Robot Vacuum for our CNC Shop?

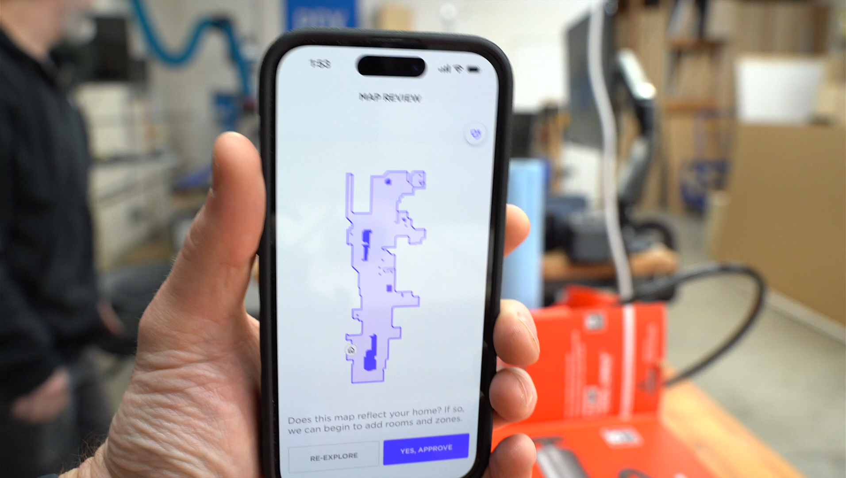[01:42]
So you can see on the left here, that's next to the CNC. We're definitely going to block that area off so it doesn't keep getting stuck in the wires back there.